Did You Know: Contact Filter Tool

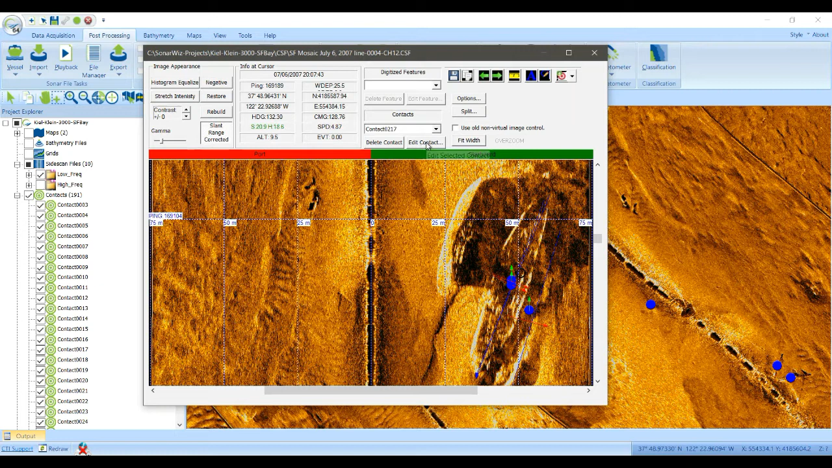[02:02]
And now you see the contact shows up here. Contact 0217. If you edit that contact, you see our properties of every contact. The most important one, probably, is the link between the coordinate position and the track line. So we now have a circle here indicating where the contact was picked, and it is associated with that particular track line. So there's a lot of properties to a contact. A lot of them are automatically filled in by SonarWiz.
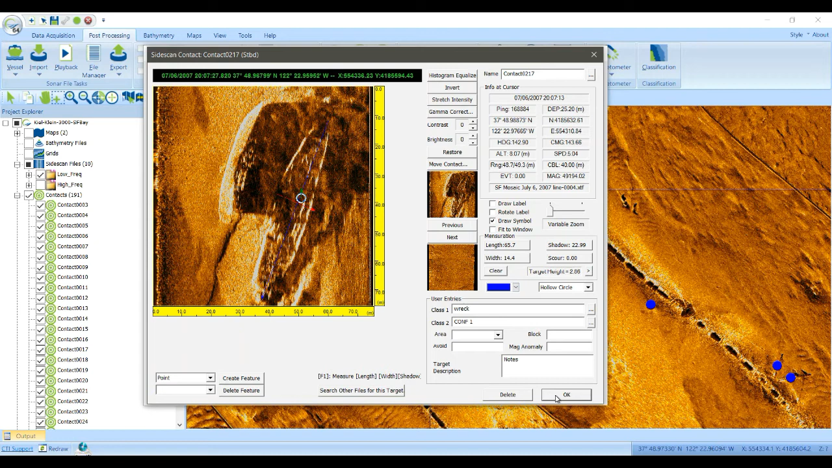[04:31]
So another cool feature you can do is search other files that have this same image in it and see if we can get a better view. I'm not going to show you that today because I want to go do something else. So we'll click OK and close that and our new target will show up here.
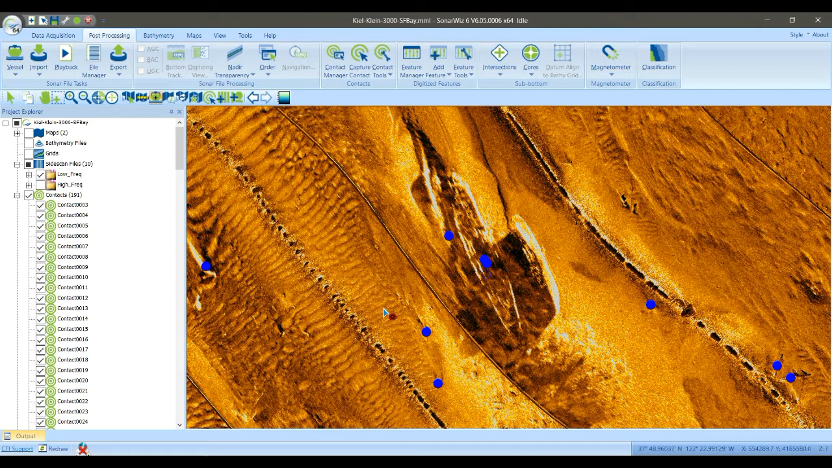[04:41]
Now when you zoom out and you look at all of the targets that I've picked, it's basically a big mess.
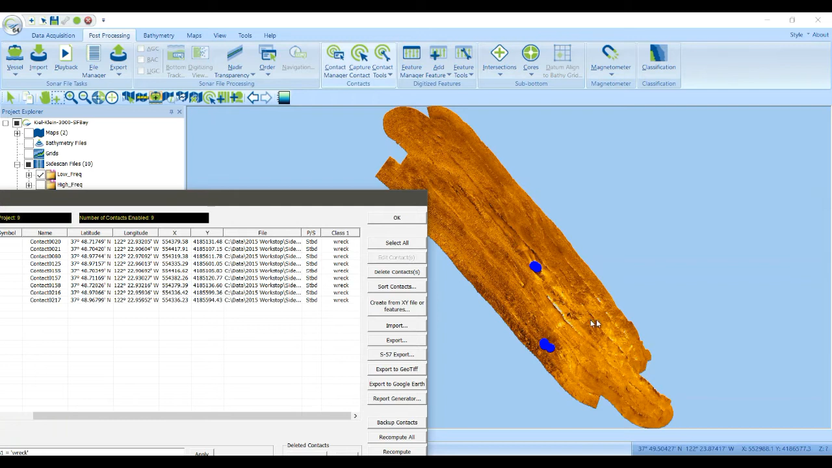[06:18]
And SonarWiz will trim down the list of displayed contacts to just those contacts that have class one equal to wreck. So if we close this dialog, we can now see the contacts that are associated with wrecks.
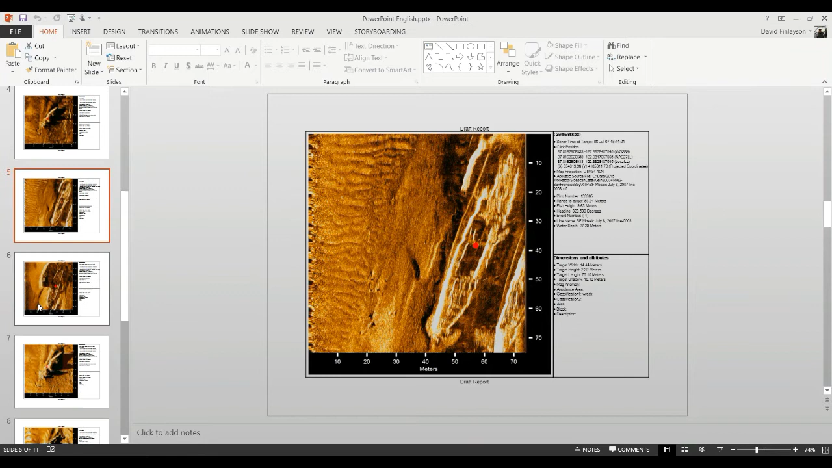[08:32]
And SonarWiz has built a nice report for each one of these reports.